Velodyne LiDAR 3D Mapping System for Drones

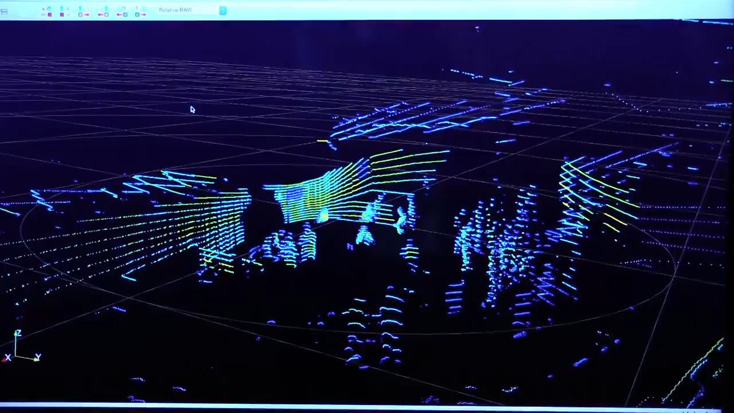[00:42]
So in real time we're basically capturing 16 channels of 3D data of the facility. So if I move it up and down you can actually see as it as the light moves up and down.
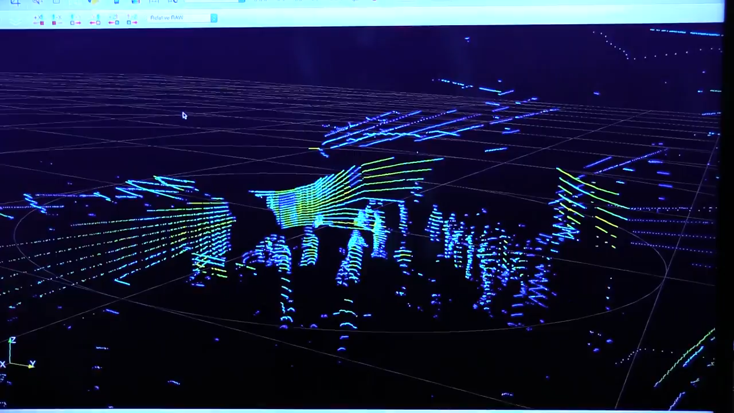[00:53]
And this is a proper rendering of the physical space we're inside of. So it's like radar except using a laser instead. Absolutely.
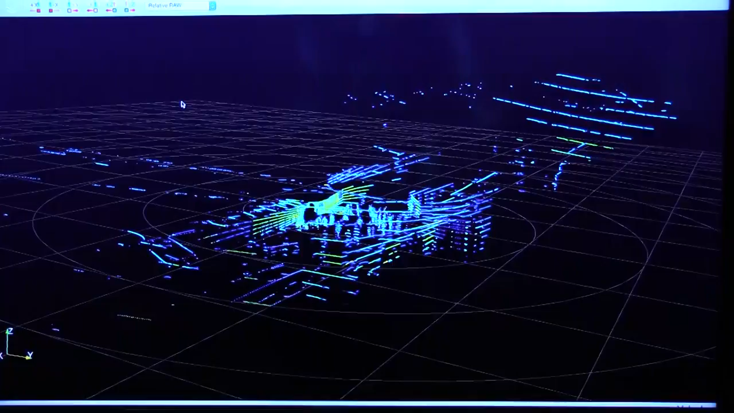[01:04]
What do people use this technology for? So today the biggest driving market for LiDAR is autonomous driving and navigation.
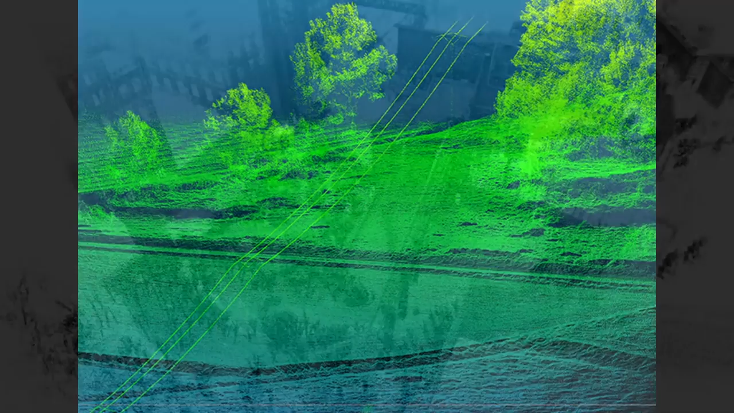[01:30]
And in the forestry world there's a really interesting feature this has called dual returns.
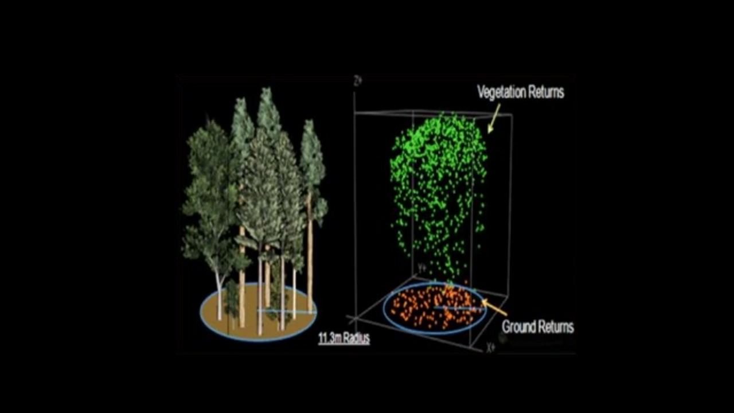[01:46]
So I can scan a forest and I can show you the canopy and I can
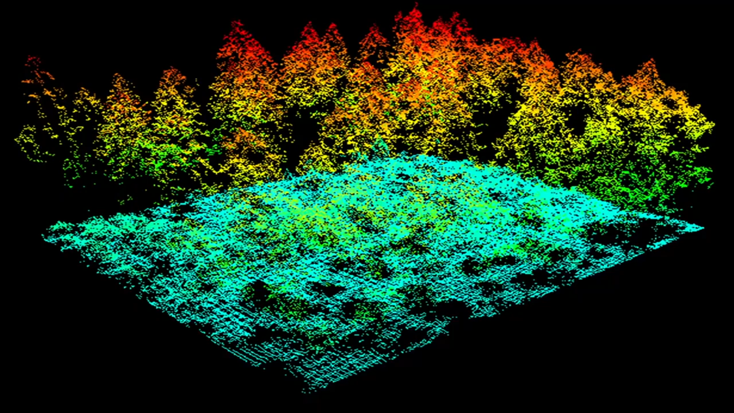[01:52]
remove the canopy and software and show you the forest floor without the trees. Wow that's impressive. This thing must generate a titanic amount of data.
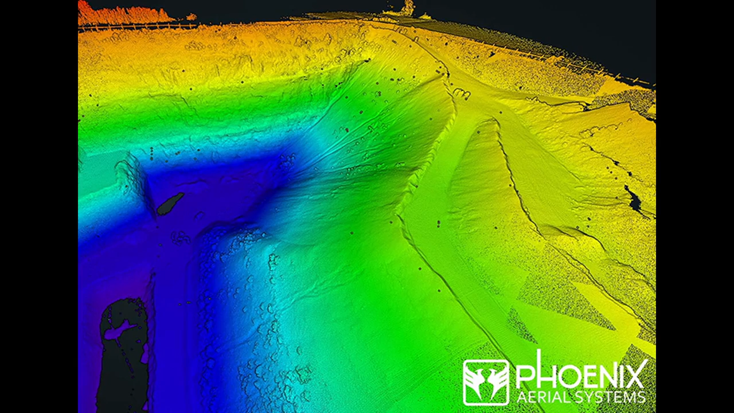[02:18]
We depend on very intelligent software customers that can take this sort of data and render it into a meaningful picture. Well fascinating stuff.